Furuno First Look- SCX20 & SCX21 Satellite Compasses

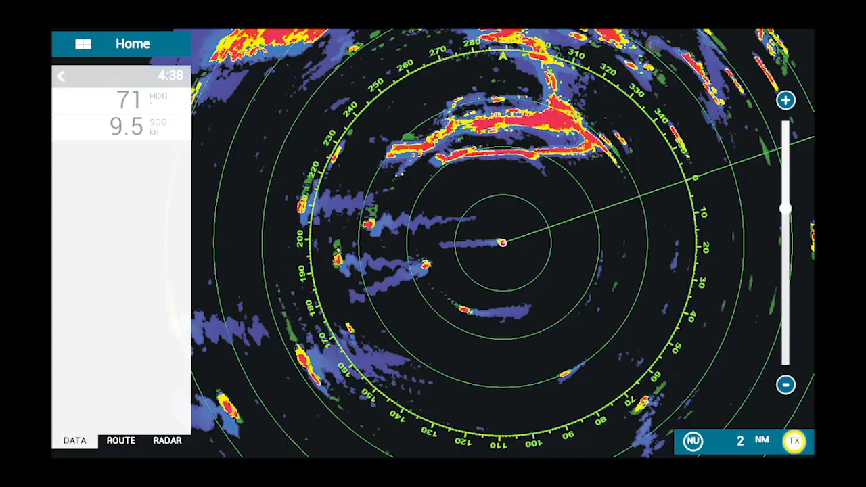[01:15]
and you get smoother radar trails, making the activity around your vessel easier to interpret.